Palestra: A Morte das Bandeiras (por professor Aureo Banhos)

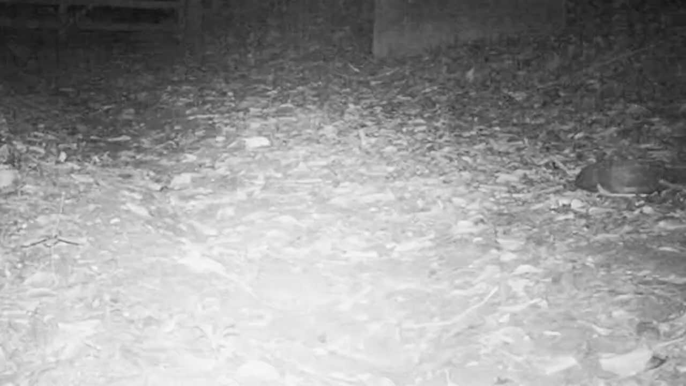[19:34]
Eu não estou acreditando no abuso desse caçador. Ele é um covarde. Eu tenho certeza que ele sabia que a câmera estava ali. E tudo isso dentro de uma reserva biológica.
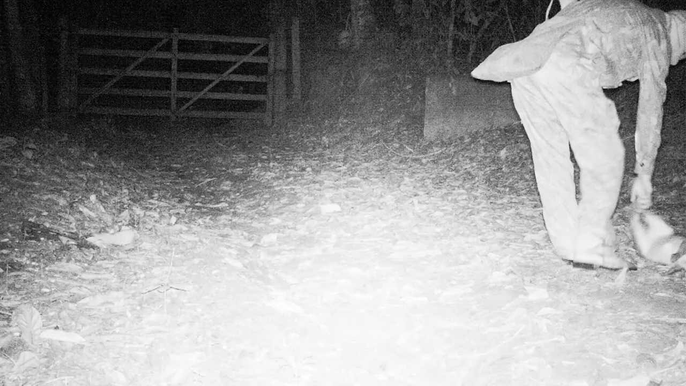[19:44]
Ele está encapuzado para matar essa placa, para a gente não ver a cara dele.
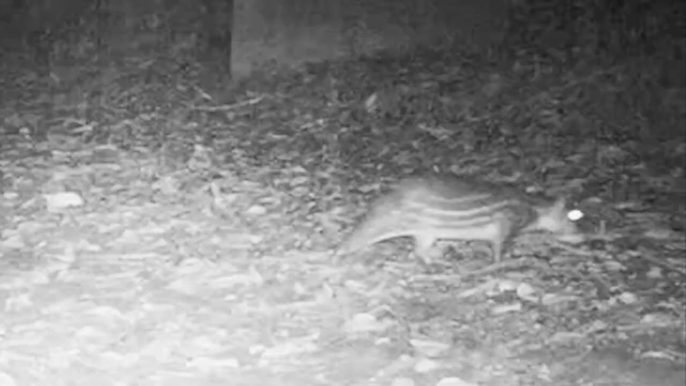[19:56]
E olha o abuso desse cara.
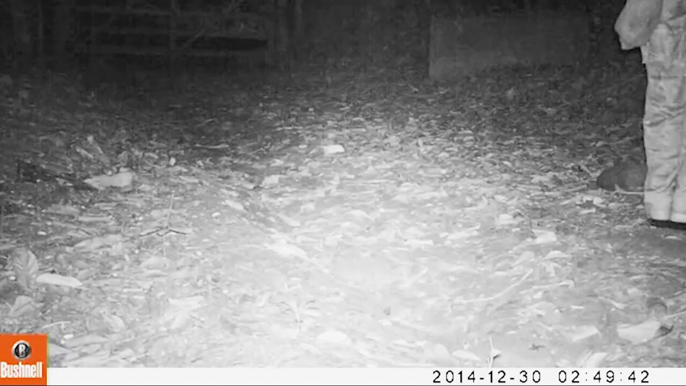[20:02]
Olha a distância que ele está da estrada. Dá para ver os carros passando na BR. Mas o que pode ser feito, né?